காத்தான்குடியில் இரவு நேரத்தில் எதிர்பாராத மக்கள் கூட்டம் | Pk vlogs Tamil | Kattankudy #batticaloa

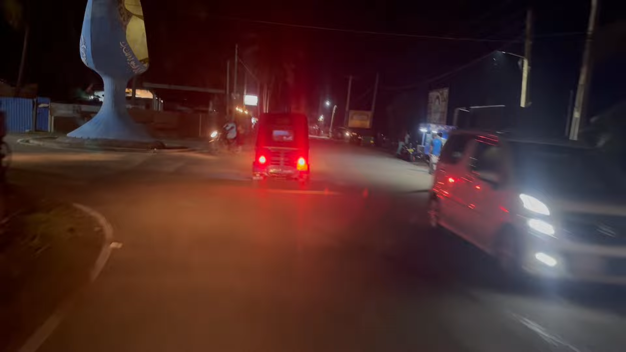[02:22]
நான் பெருநாள் கொண்டாடுற டைமில் வரணும்னு இருந்தேன், வரல. ஆனால் அவ்வளோ க்ரௌடாக இருக்குது ஃப்ரெண்ட்ஸ்.
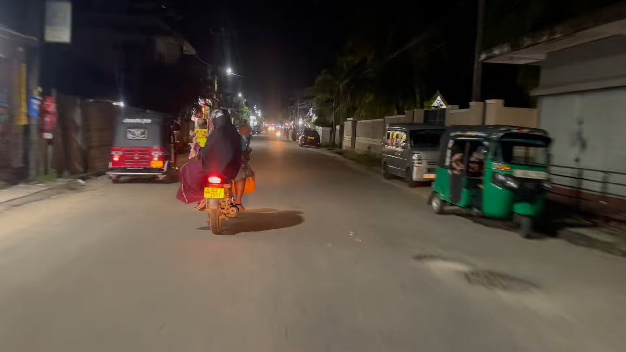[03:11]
இல்லை ஸ்ட்ரீட் ஃபுட் நிறைய கடைகள் வந்துருக்கு ஃப்ரெண்ட்ஸ் இங்கே பாருங்கள்.